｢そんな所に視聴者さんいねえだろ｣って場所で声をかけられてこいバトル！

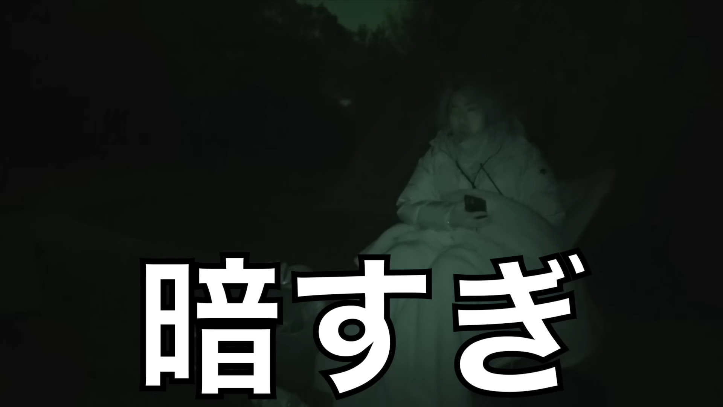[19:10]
17時20分マジで真っ暗になってしまった